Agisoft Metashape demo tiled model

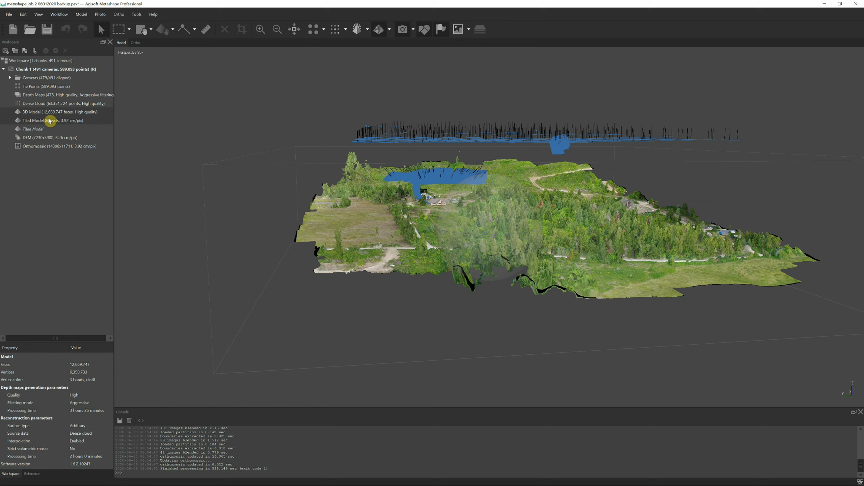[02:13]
standard 3d model and tiled models let me go here and just double click standard 3d model this is the standard 3d model that that it creates
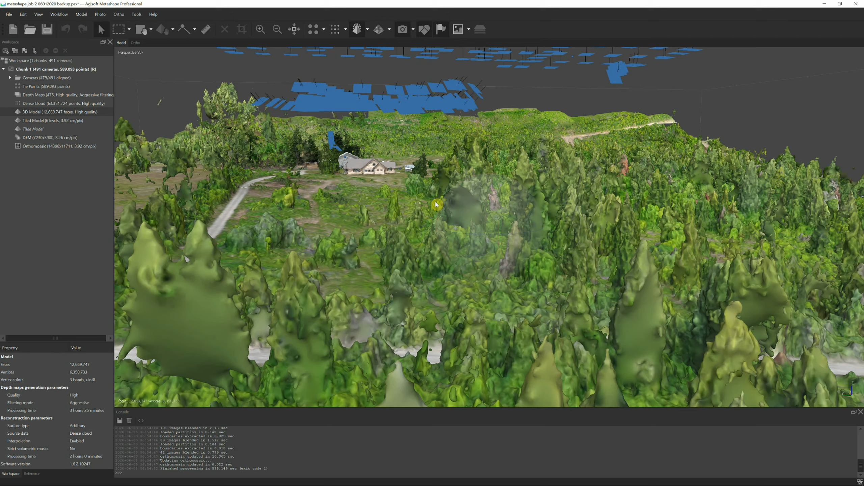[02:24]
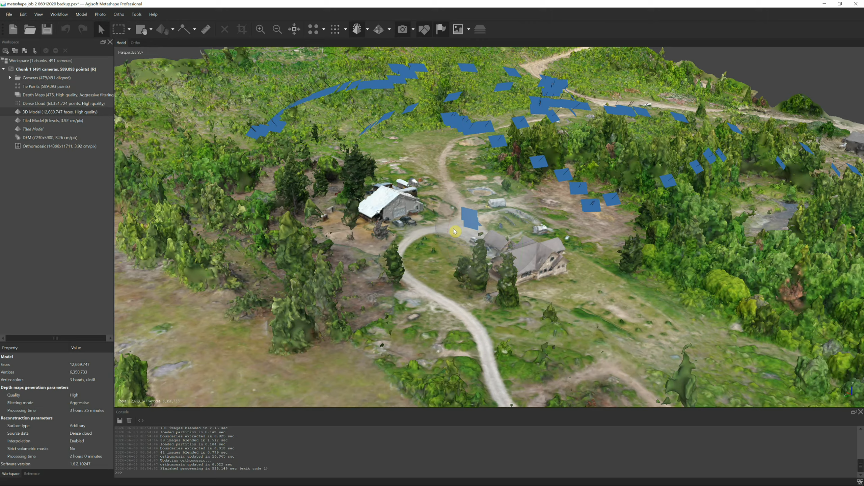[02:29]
it's pretty clunky on my video card I have a fairly high-end video card
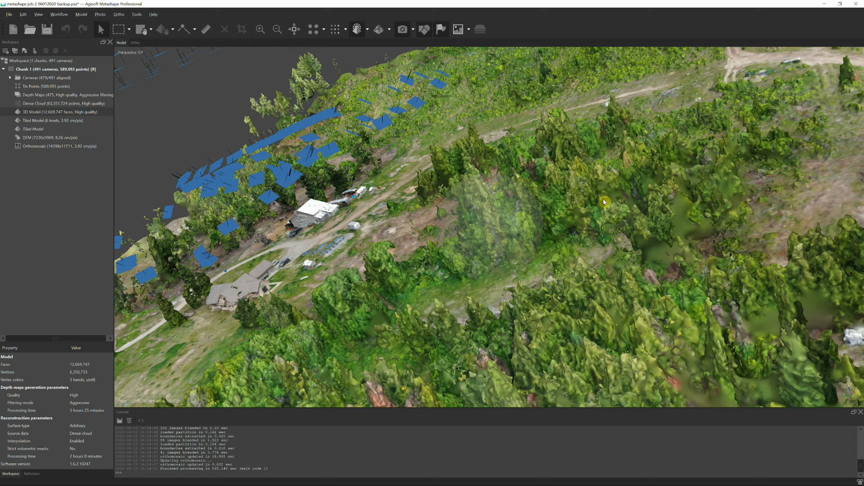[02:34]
but it still has problem navigating this if you see these little tiles up here these are photos that were taken and it shows the direction that the gimbal is facing when it took those photos and if you notice here buildings the textures and all that it's not real high quality it looks very cartoony and really rough now if I go here and actually if I go to look at the tiled model let me double click there
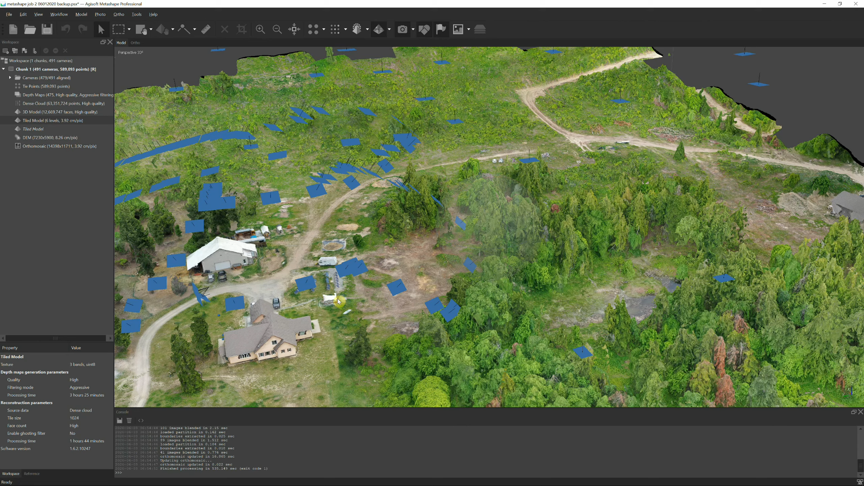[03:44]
at I mean you can even see little piles of sticks here if we go over here now there are some anomalies that have occurred such as the shed doesn't look quite right and some of the sides of the house look a little off but outside of that it looks really good now let me show you even mitchell's had a little fire back here that he built a little fire pit
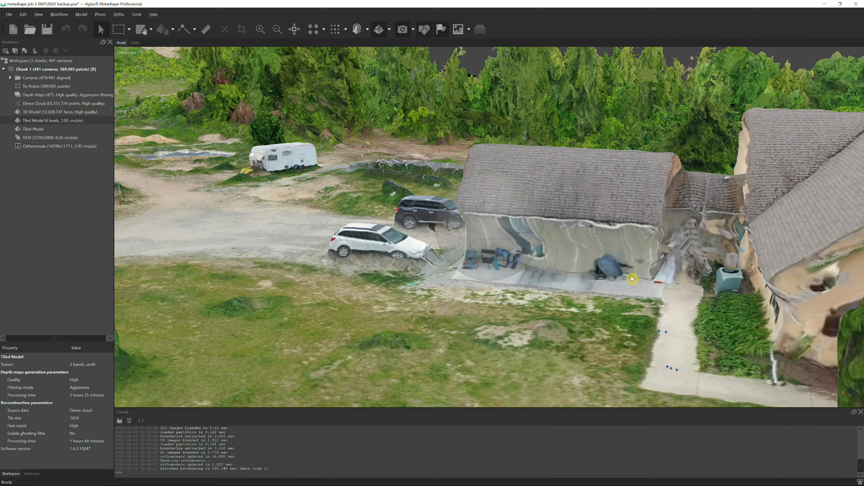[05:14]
trying to get now you can see some of these other anomalies over here with the way the house looks but for the most part
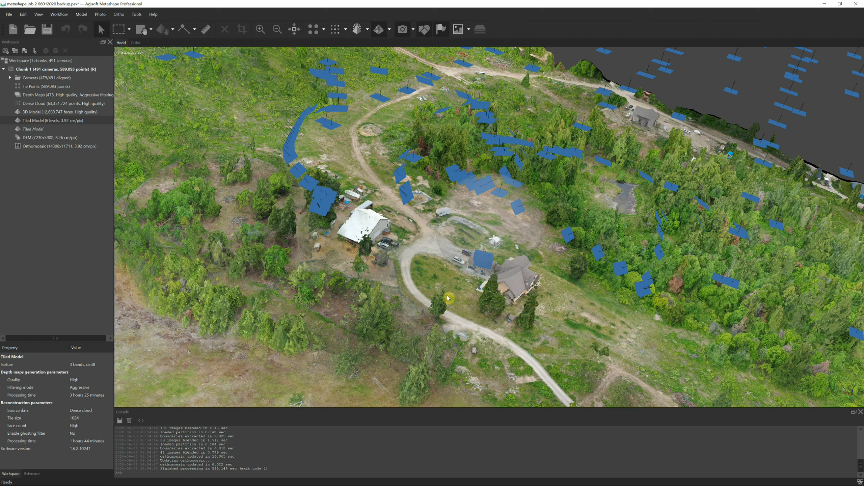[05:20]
it looks really good much improved over my
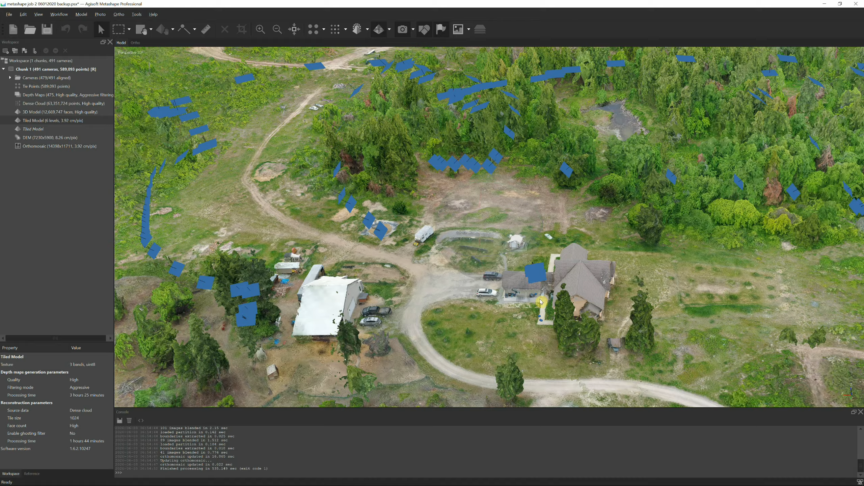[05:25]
previous results even in the same software now that said
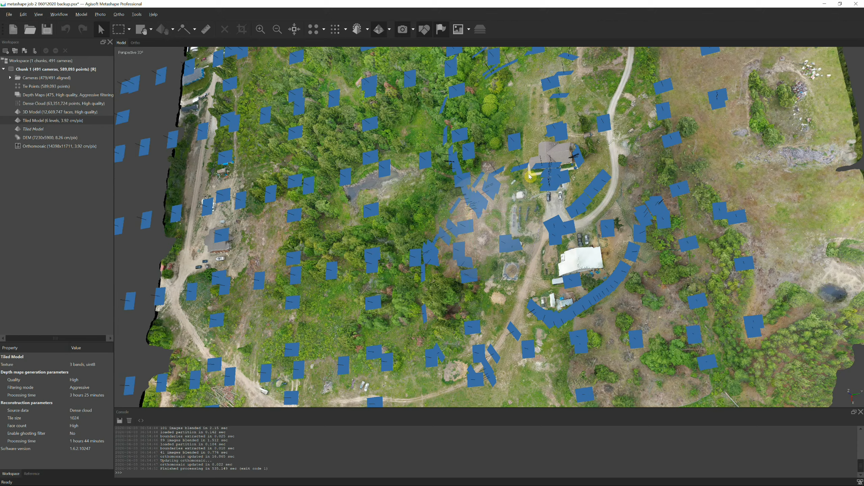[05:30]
there are some things about this stuff that I do not like
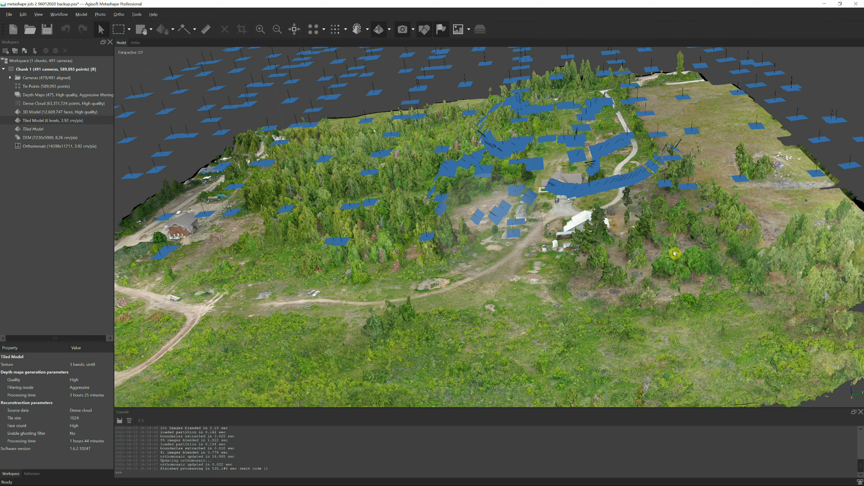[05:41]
and number one is it takes forever it can take days to render a single model on a 20 acre property like this I've got a job that I've been running and it's on another computer and it's been running for three days and it still has two more
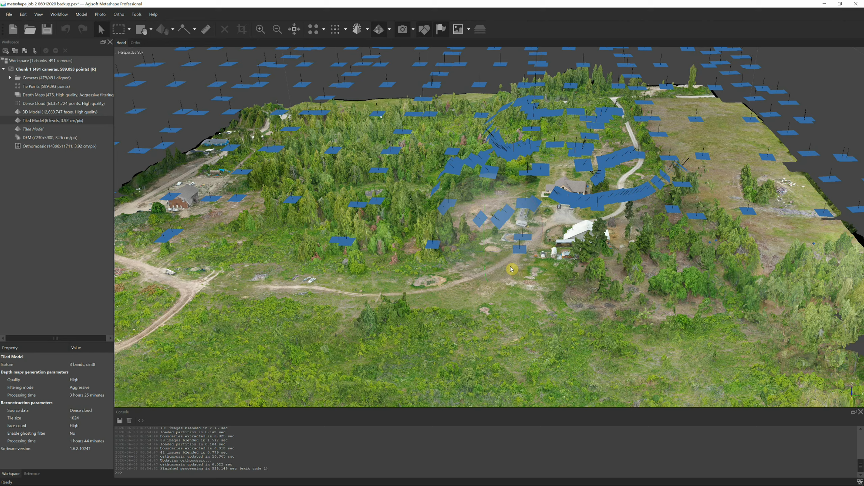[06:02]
days left and I don't think I'm going to get any better results than this we'll see but I'm not sure anyway so there's some other platforms out there that I'm going to try out and
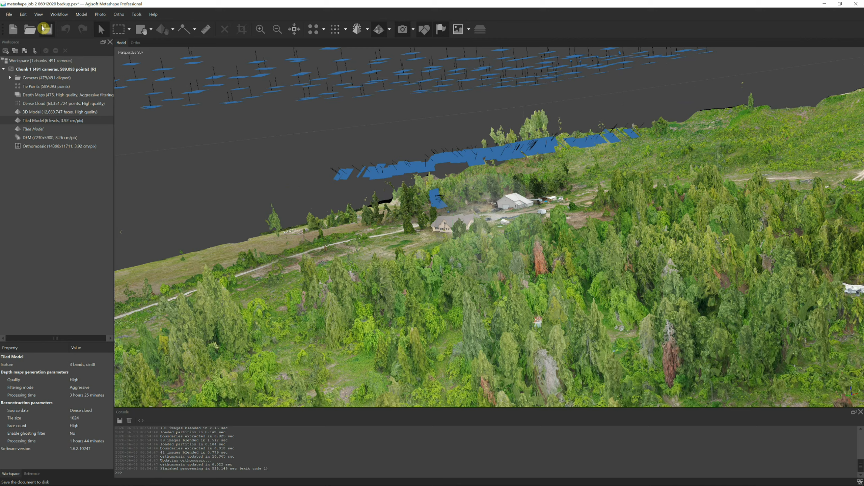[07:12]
gigs of ram this machine that I'm showing you this on has 32 gigs of ram and it's just not enough horsepower you can configure this application to use your gpu or your graphics card to process and it takes the load off your cpu but I haven't seen any much improvement using that as far as speed now it does take a huge load off your cpu but it doesn't really speed up the process for processing I don't know there are also markers that you can use I haven't
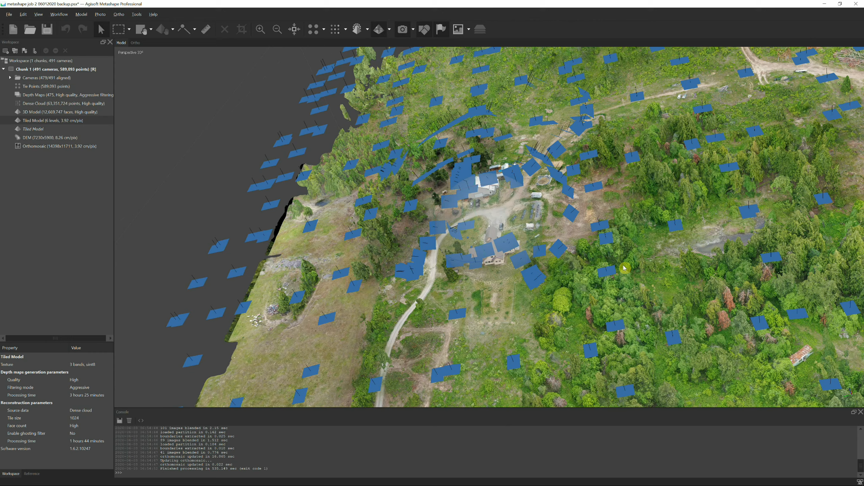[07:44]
delved too much into that but you can grab markers and then place them on this map or on the pictures
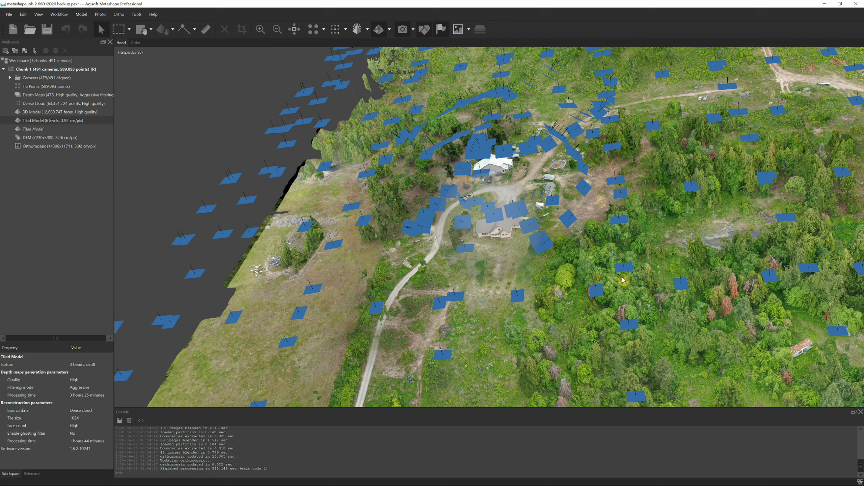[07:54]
and calculate them so basically I can put them on the map or I can put markers on the ground when I take pictures